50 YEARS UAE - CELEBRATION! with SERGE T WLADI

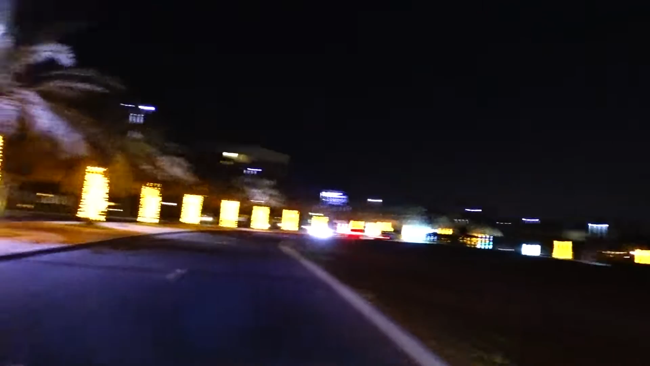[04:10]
Хотел бы себе портить, конечно, настроение. Разговаривание. О, они тут еще что-то будут, наверное, делать, какие-то декорации. О, круто.
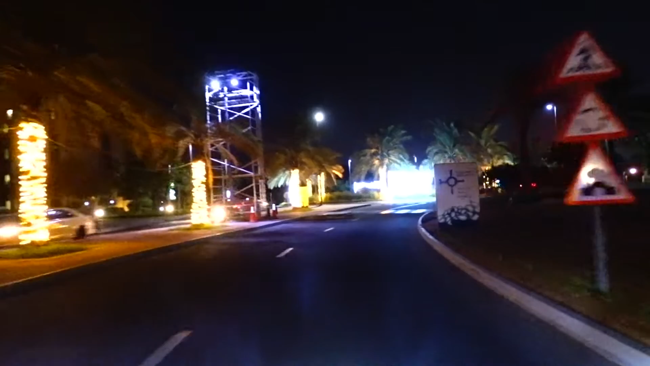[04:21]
Потом еще поснимаем ночью. Завтра.
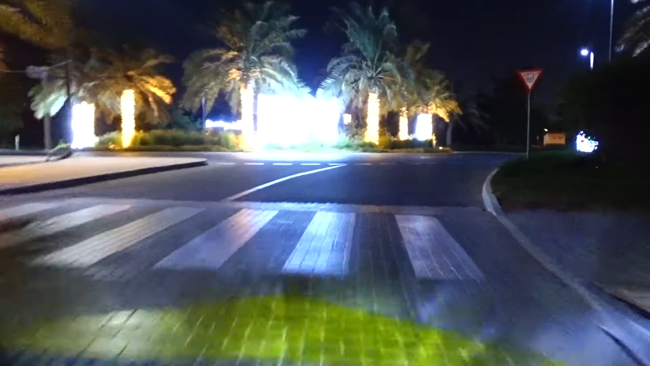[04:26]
Опа. Не видно? Слишком темно, блин, но... Так вот видишь всю дорогу.